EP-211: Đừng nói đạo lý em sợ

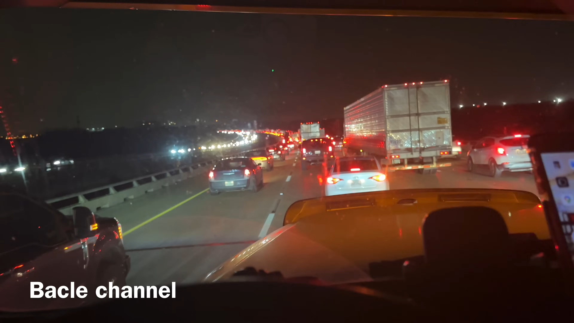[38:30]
Kẹt từ nãy giờ luôn á, 15 phút rồi đó. Kẹt xíu kẹt nè. Từ đây vô trong Đà Lạt còn cỡ 30 mai nữa. Kẹt kiểu này thua. Còn có 4 tiếng đồng hồ nữa hết giờ chạy rồi. Mà từ đây tới chỗ muốn nghỉ chân là tới 6-7 tiếng nữa.
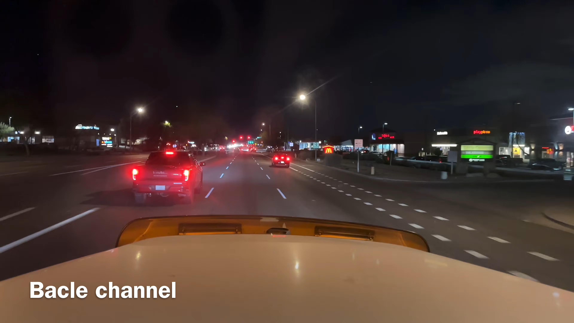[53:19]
Thường thường mấy chỗ này nè, anh em để ý nè. Bác xin chia sẻ một xíu à. Thì giờ tới đây, tới đèn xanh đỏ trên bên phải nè. Bác không biết càng trước là nó bao nhiêu len. Thường thường nó 3 len á, thì mình quẹo dễ lắm. Mà nó 2 len rất là khó đó. Bác không đi sát lên phải là gia đình thấy không? Bác đi lên 2 nè đó. Tới đây bác thấy bên phải nó không có xe, bắt đầu đút cái đầu vô nè. Thấy không? Tại mình không biết thằng trước nó bao nhiêu len, mình nếu mình quẹo nó có 2 len là quẹo không có vừa,
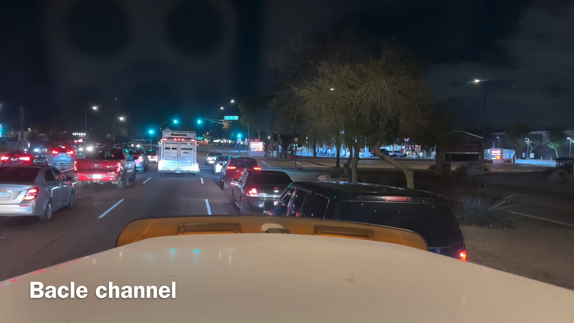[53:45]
mà trước bắt dòm như có 1 len màu à, len rưỡi hay gì à, lên xe đạp nó à, bắt để cái đầu vô này thấy không, để bắt lấy ra lại nè à, thế đây bắt lấy 2 len nó quanh nè cho nó chắc ăn đó, có 2 len nữa thấy không, nó thường thường mà 3 len nó mới vừa, mà 2 len á mà lấy len sát trong á là nó không có vừa đâu, cộng luôn cái len xe đạp đó là tức là 2 len rưỡi đó, vẫn chưa vừa nữa đó. Không, thường thường bên này nó 2 len à, mình quẹo phải qua 2 len nó không có vừa đâu.
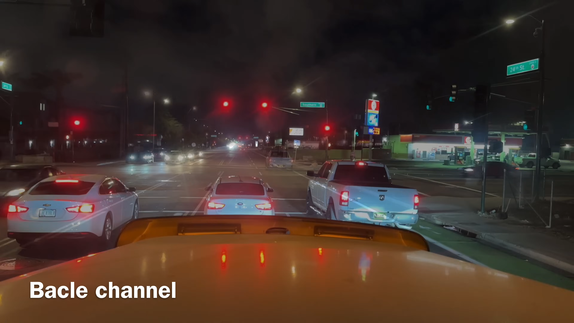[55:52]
Bắt muốn mình quẹo phải, bây giờ bắt không không quẹo. Bắt không vô có giữ lên này luôn, nếu vô lên phải đó thì mình quanh phải nó sẽ không có vừa cái chỗ đó. Chỗ nó quá nhỏ đi. Cái chỗ mà vô cái hãng á nhỏ lắm. Tốt, bắt vẫn giữ lên hai luôn nè. Không, tới đây nếu mà đường cùng mà xe nhiều quá đó là mình mà để xích nồi mình vô. Nó giờ bắt để xích nồi vô nè. À, nhưng mà mấy cái này cẩn thận nha. Để gia đình nhớ cẩn thận vô bên phải cái xe nó có vô không nha.
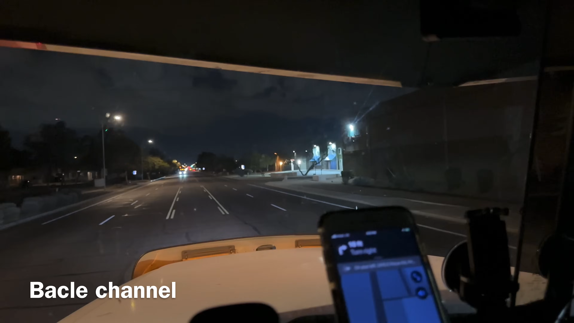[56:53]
Hồi nãy trên đường vô là bắt dòm, bắt để ý trước rồi đó. Không thấy chỗ nào ngủ được hết á.
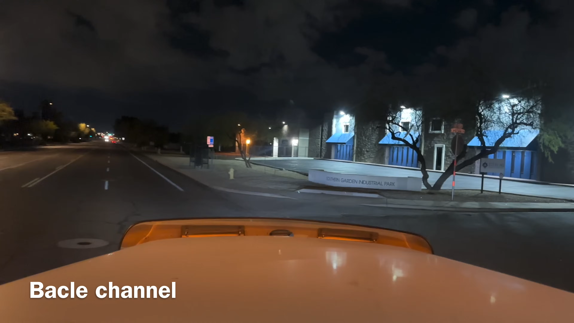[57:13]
Ông đi đằng sau, ông đi lên chứ không phải là ông đi đằng trước không. Nên nó có cái bảng để cái chỉ xe tải vô ha. Không ở đây mình thấy cái bảng không, để cái bảng ngay cửa đó là nó là cái kêu là cái chỗ đi đi vô á.
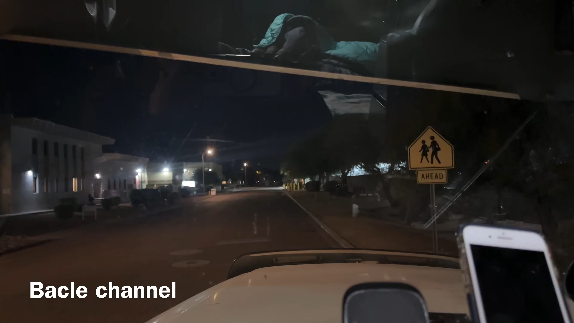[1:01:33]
Họ phải đi giao hàng á. Rồi mình cũng đề máy xong mình dời lên đó. Mình đi bộ vô mình check in ha. Okay, nổ máy chứ, lạnh quá. 4 mấy độ à. À, bên phải này là họ vô đó chứ, đó bay cho xe sáng họ vô đây,